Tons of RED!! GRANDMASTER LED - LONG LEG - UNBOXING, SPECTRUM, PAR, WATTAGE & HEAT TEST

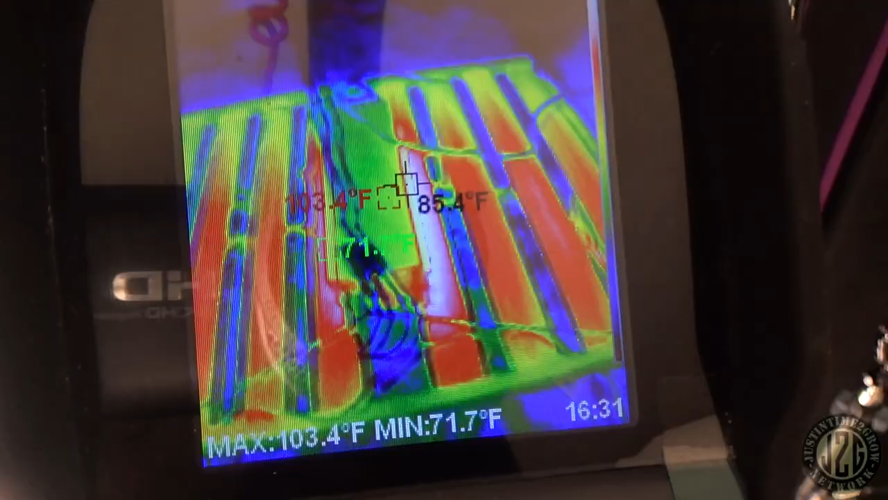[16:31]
On screen: spot 85.4°F, max 103.4°F, min 71.7°F
and like the hot spot is 103 on the whole light wow
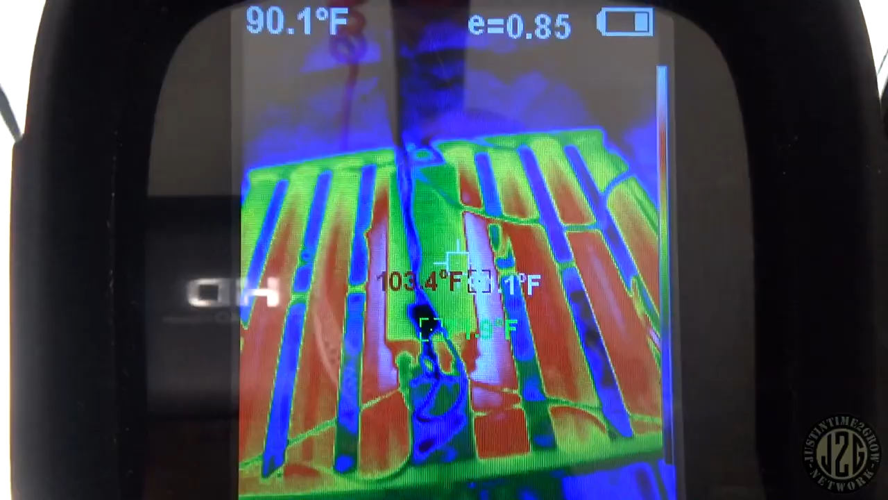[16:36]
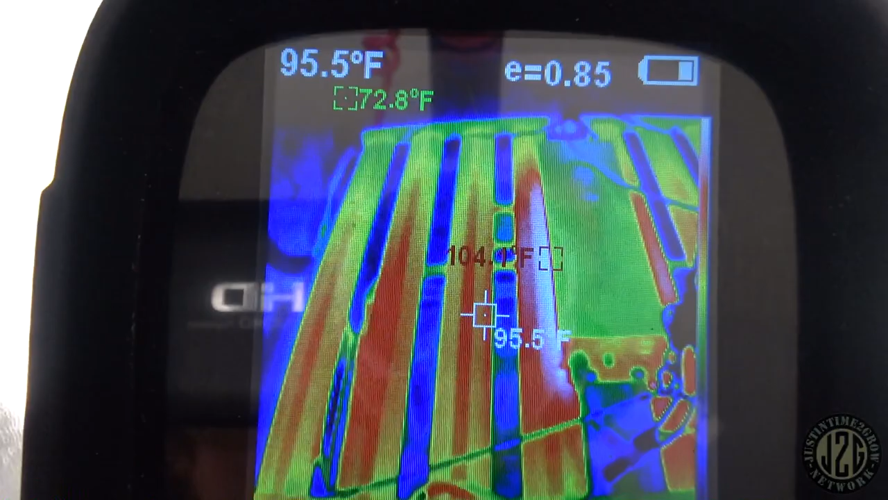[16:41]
On screen: spot 95.5°F
I think I saw 104 104 just under the driver
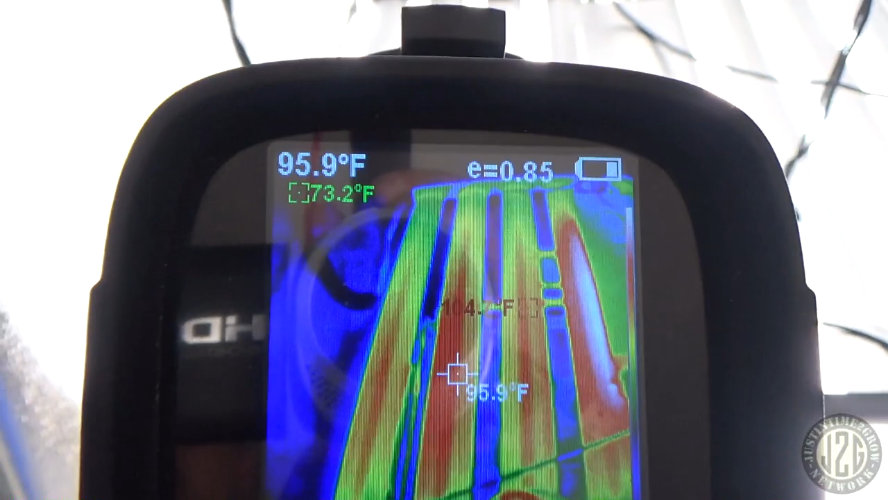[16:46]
On screen: spot 95.9°F
told you these have a lot of metal on them look how thick these bars are
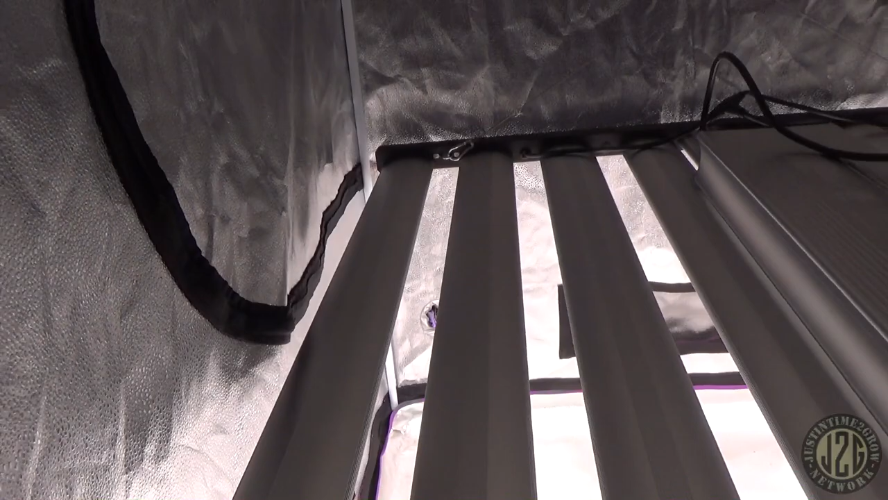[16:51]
they have a lot going on them it's going to help dissipate the heat
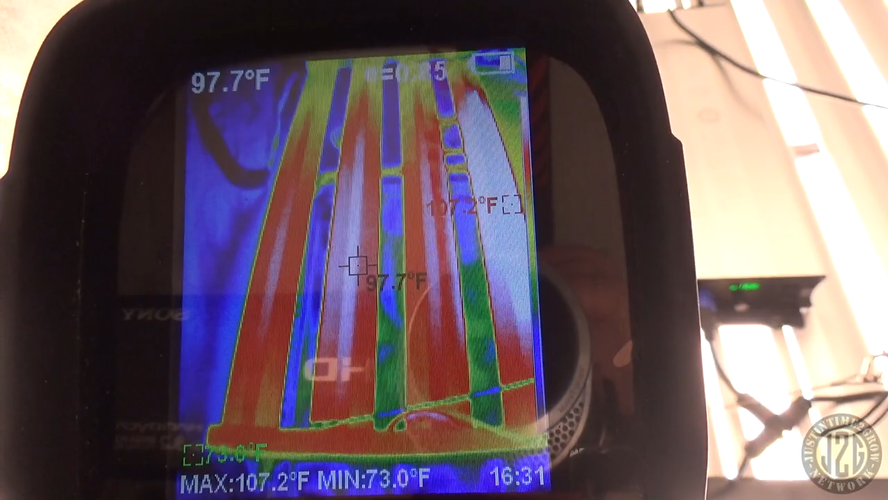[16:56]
On screen: spot 97.7°F, max 107.2°F, min 73.0°F
97
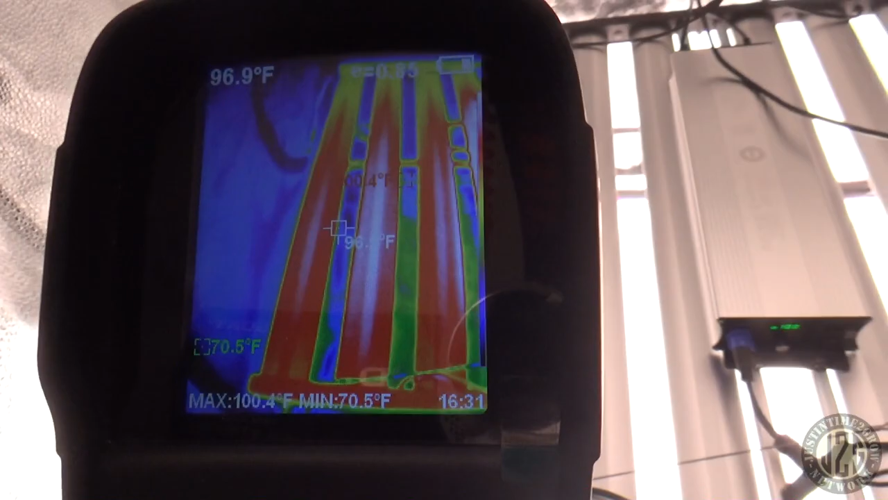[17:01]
On screen: spot 96.9°F, max 100.4°F, min 70.5°F
94 on the outer bar see the driver box
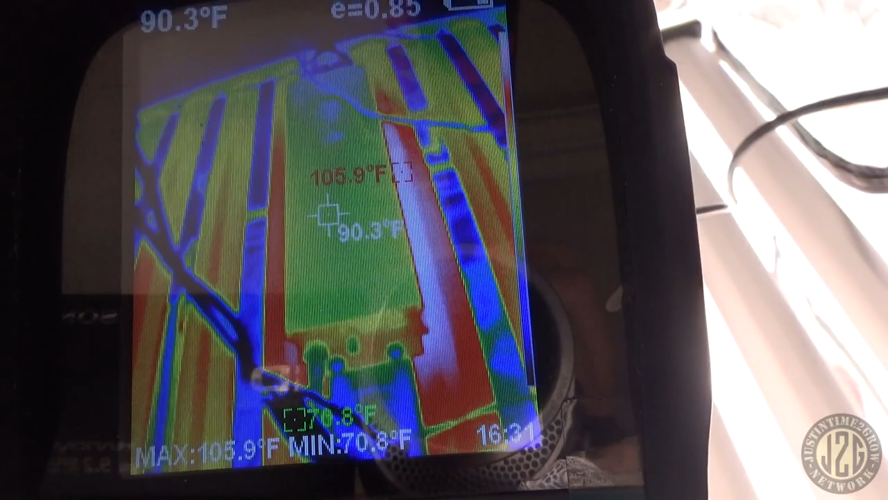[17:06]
On screen: spot 90.3°F, max 105.9°F, min 70.8°F
90 oh we got a 106 on this side
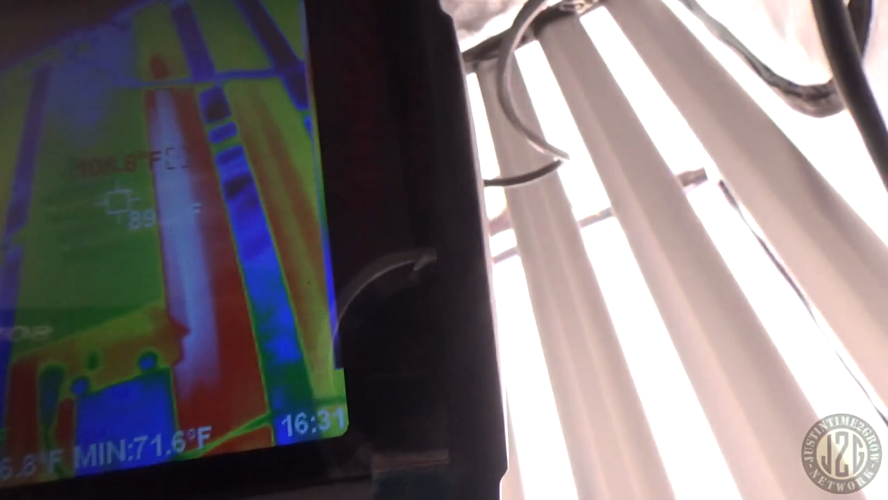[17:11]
On screen: min 71.6°F
here we go 108 just under the driver
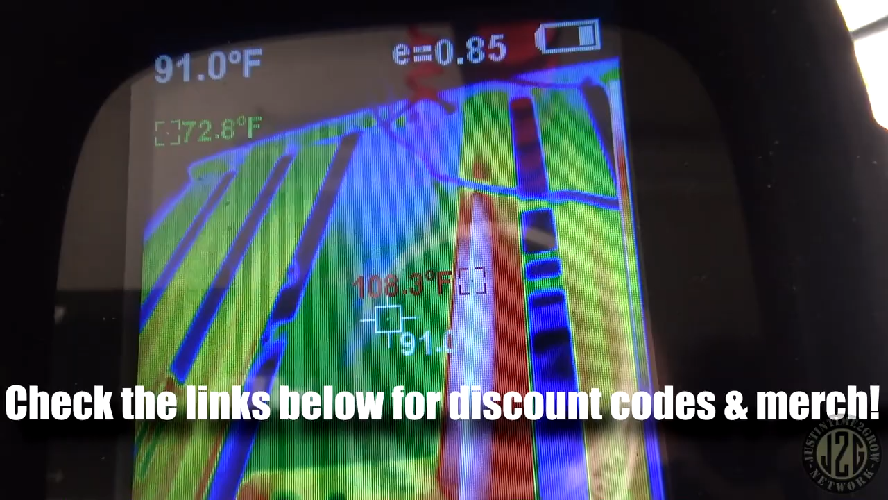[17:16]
On screen: spot 91.0°F
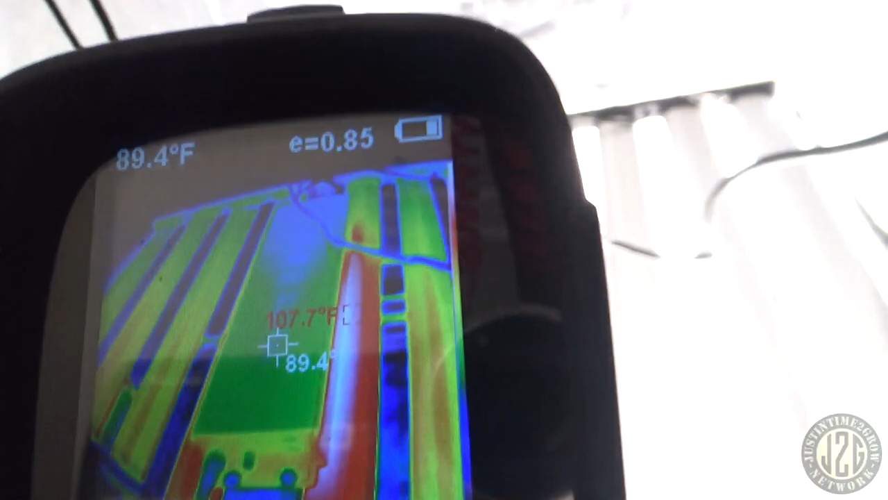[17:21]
On screen: spot 89.4°F, max 107.7°F
see if we got just under the driver on this side a little hotter
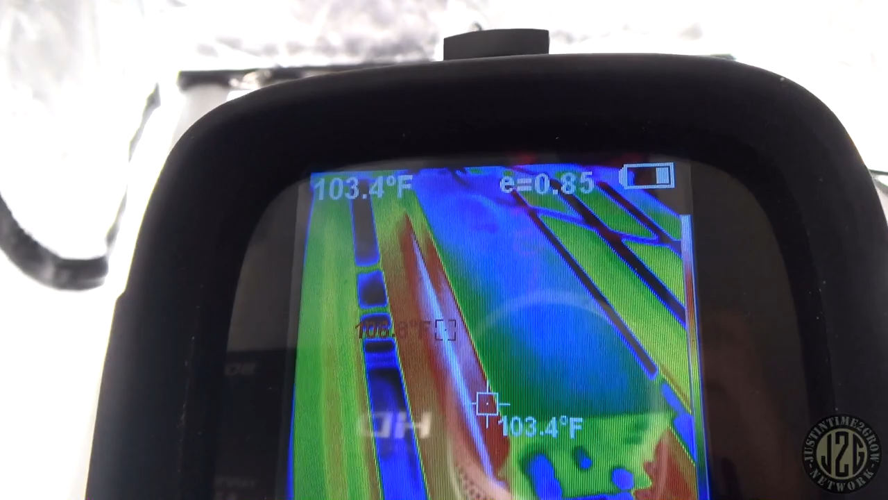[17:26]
On screen: spot 103.4°F
at 106
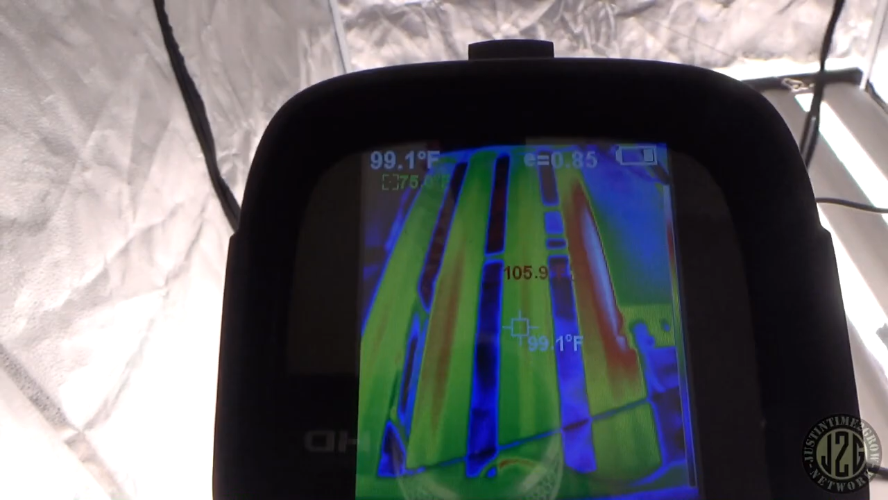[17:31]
On screen: spot 99.1°F
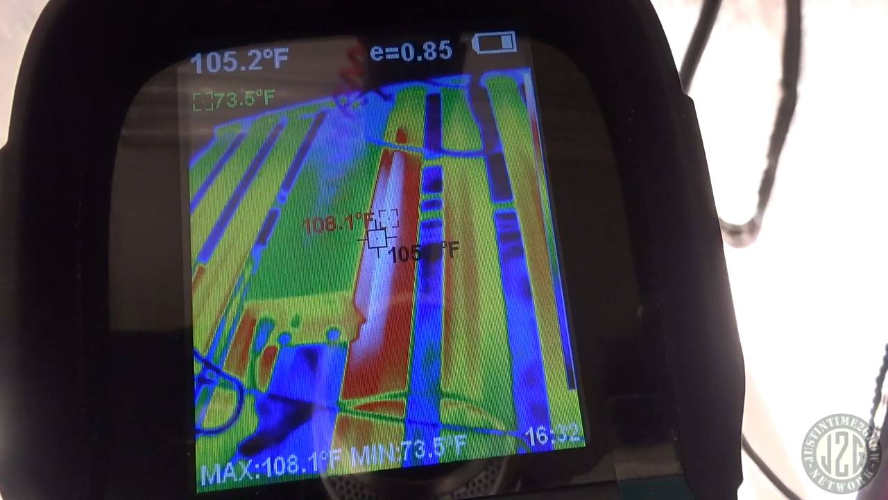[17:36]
On screen: spot 105.2°F, max 108.1°F, min 73.5°F
yeah so that's about as hot as it gets on here
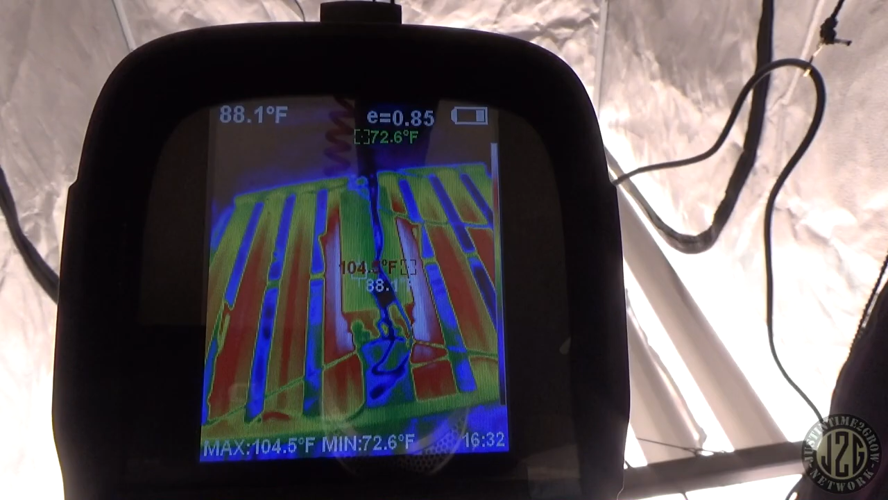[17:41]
On screen: max 104.5°F, min 72.6°F
that is killing it 104 over the whole light like 108 is as hot as I can really get